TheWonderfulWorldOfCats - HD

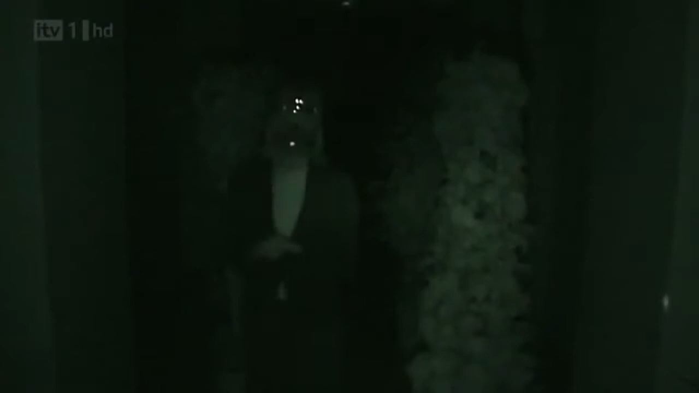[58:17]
That's a big thing there. I get away from that. Something there.